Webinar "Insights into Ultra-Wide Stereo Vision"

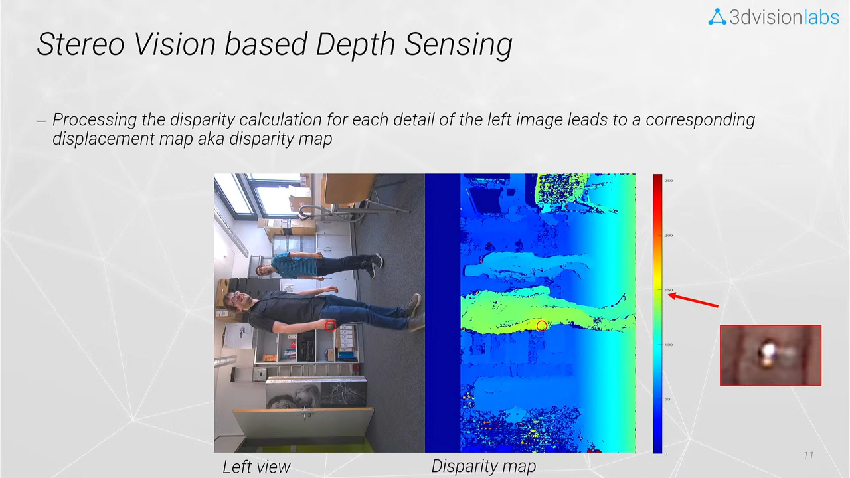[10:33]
let's say about 150. This is a pixel value. And these disparity values somehow encode the physical distance. So, if we put some more mathematics in our cooking pot, then we can somehow translate this disparity map, as shown in the right, in a so-called distance map. We have to use some mathematical formula to realize this, but the result is a map of physical distance information for the whole image.
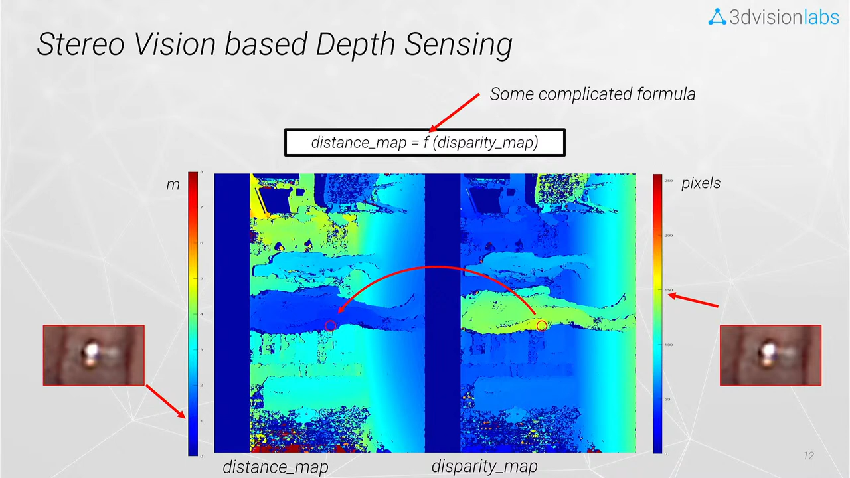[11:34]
And this is done in real time for each and every pixel. We have to remember that we have high resolution images integrated in our device. That means we get thousands of depth pixels that help us to generate beautiful and complex point clouds.
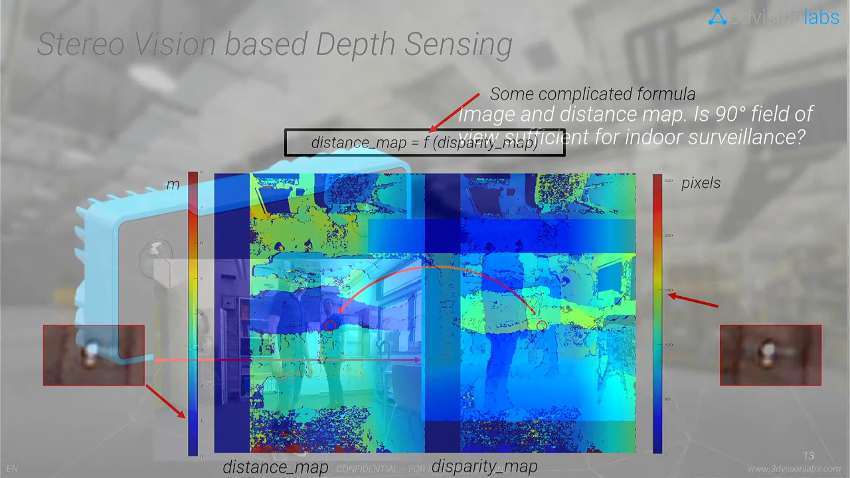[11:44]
And this is the result that we want to achieve. Addicted to a high resolution image and a corresponding depth information. But didn't we want to see more? Here we have an sample image of 90 degree field of view indicated on the left side. Yes, we want to see more.
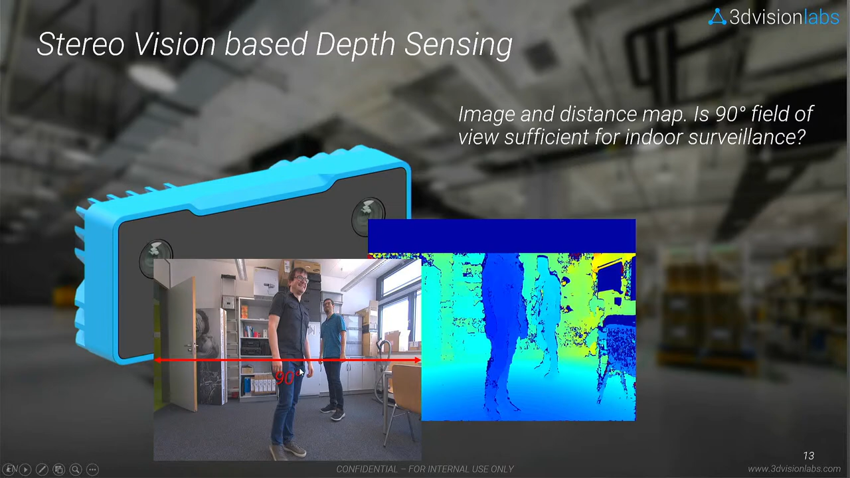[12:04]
We have to see more. And that is why we have integrated two fisheye projecting lenses in the hemisterial NX device.
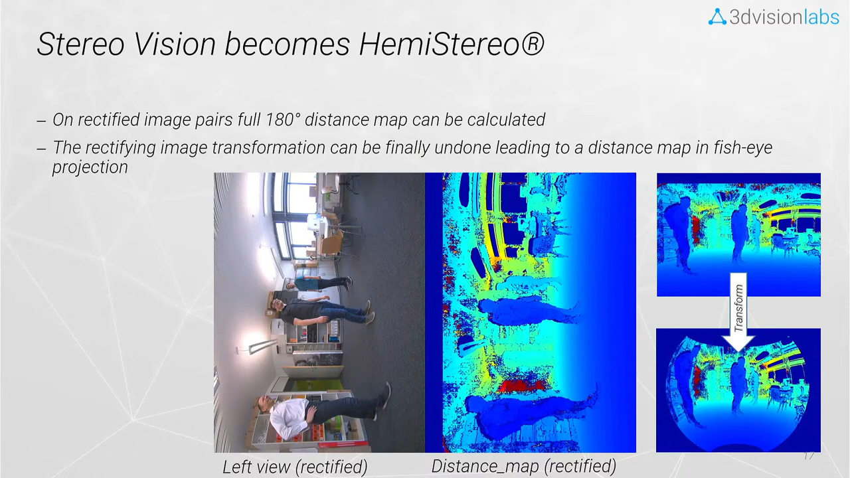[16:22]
And this is the result. We get a full real-time 3D information that is corresponding to our full hemispherical 180 degree fisheye image. There's nothing more to say about it. It's really crazy and it works in real-time.
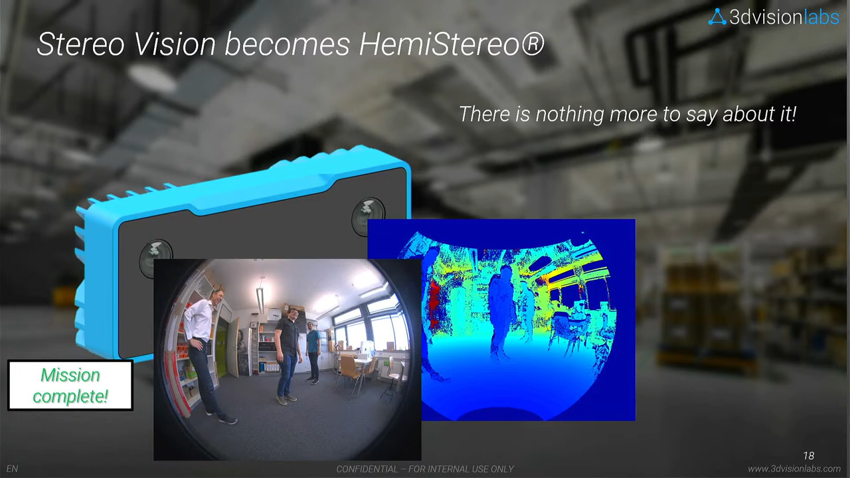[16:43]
So now the underlying mathematics, the underlying algorithms, and the real-time implementation is more complicated than I can show here, of course.
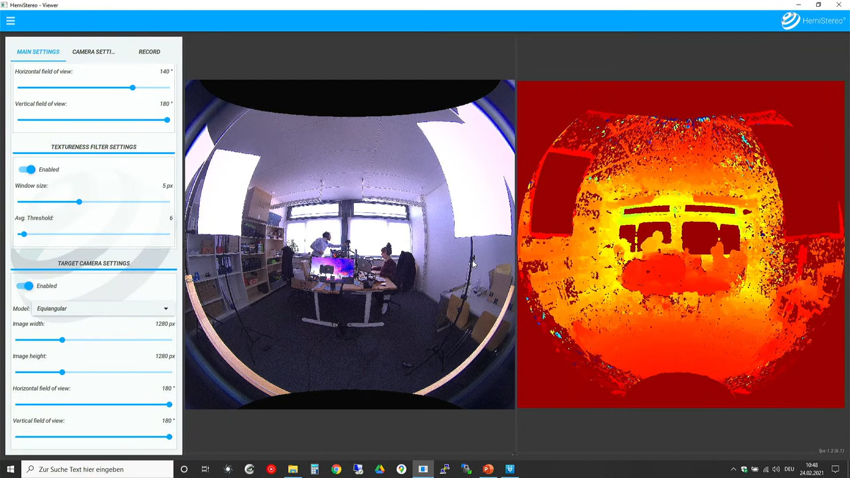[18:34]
which you can download from the website. And when your hemi stereo nx comes to you, you can immediately gather data via this software from the sensor and get an impression how the sensor works. In the very first, we can mention that the sensor, as you can see here in the center image, really displays and observes the whole room.
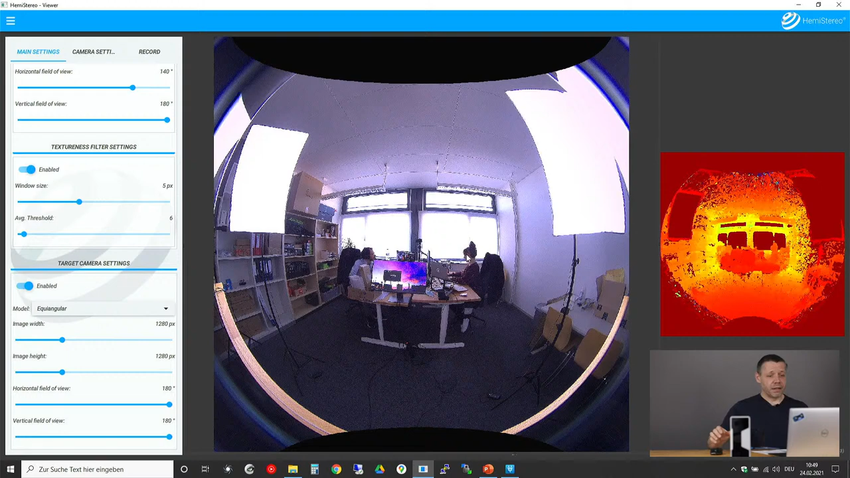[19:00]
One room with one sensor. So you even can see my operator team that helps me for producing this video.
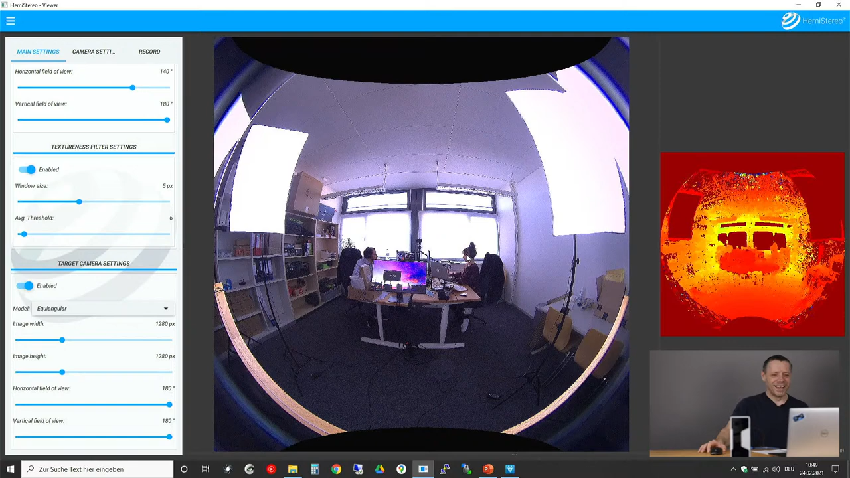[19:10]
Thanks Lars for, for creating. And yeah, corresponding to this, we have a high resolution, omnidirectional and real time depth map. This is, as you've seen it already in the PowerPoint, shown in color coded manner. You can make multiple adjustments here. I think this video is too short to explain everything. We will make special sessions for, for all the parametrizations that you, that you can do.
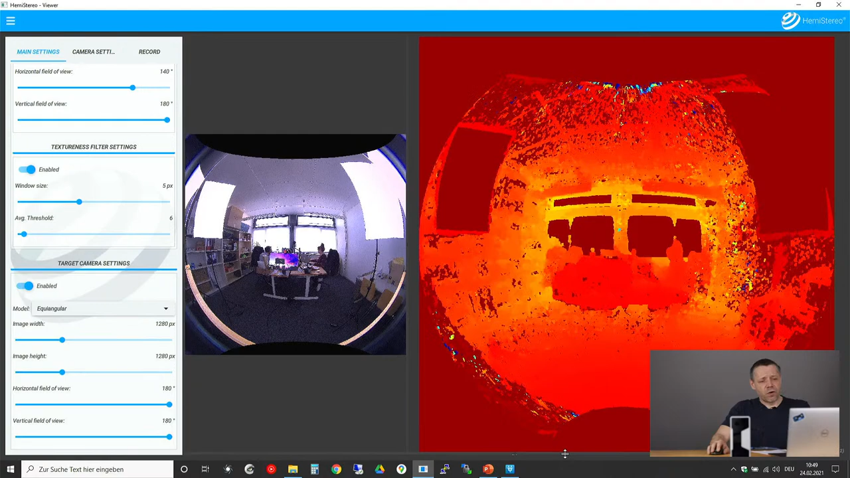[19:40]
The thing is, if you combine both informations together, then we have another display for this. This is our beautiful point cloud that shows the whole room in 3D.
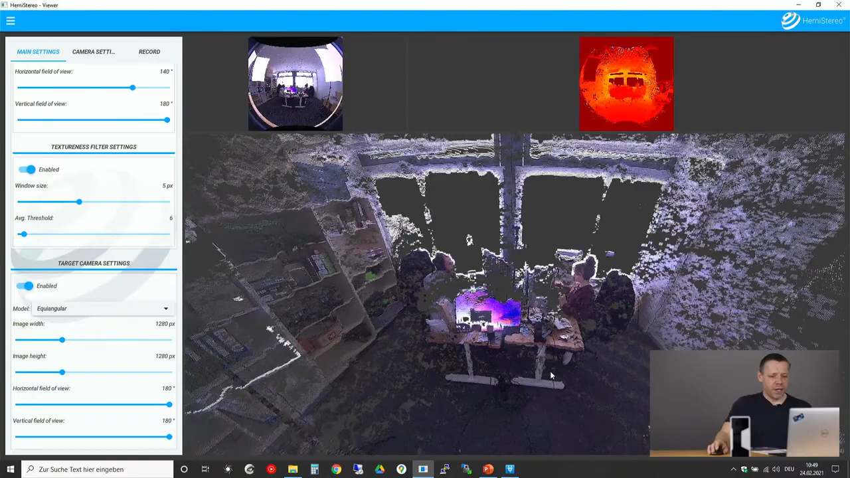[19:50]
You see, you see, we can freely move in this scenery and we have real 3D information.
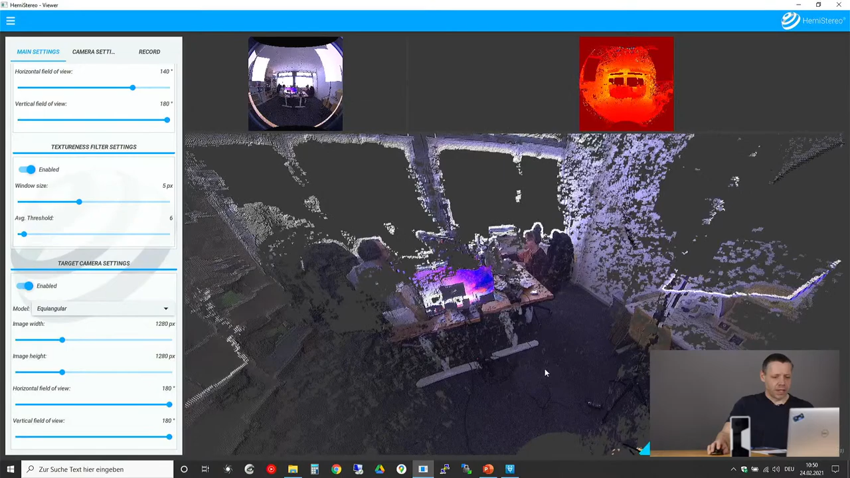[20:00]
I can, I can tilt and pan the camera. We can rotate. We can even see a model of the sensor at the original place where the sensor is located. On the left side of this beautiful viewer software, we have multiple possibilities for parametrization. You can even change the, the method, how stereo images are correlated. You can even use deep neural network based algorithms.